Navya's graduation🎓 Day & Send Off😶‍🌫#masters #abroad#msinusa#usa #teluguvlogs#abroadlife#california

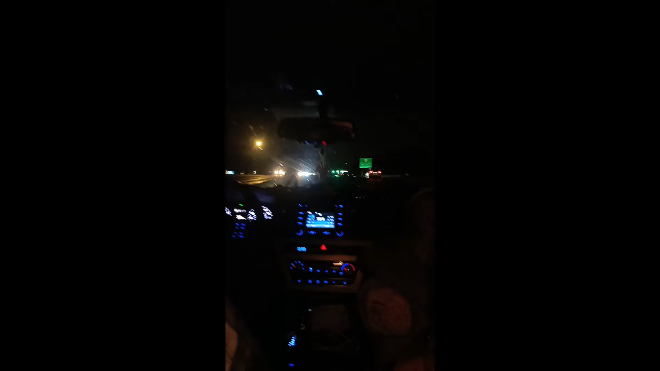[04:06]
It can be a boundary Even here, if you are a little bit more, you can relax, stop and break Now, you can see the national harbor,